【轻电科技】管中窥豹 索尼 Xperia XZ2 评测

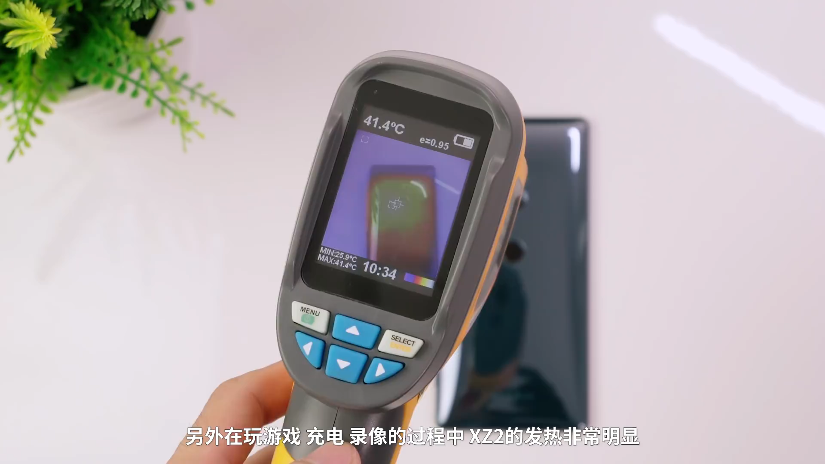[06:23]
On screen: spot 41.4°C, max 41.4°C
在玩游戏充电录像的过程中XJR的发热非常明显如果你冬天去个暖手宝那不妨用索尼XJR来录十分钟像吧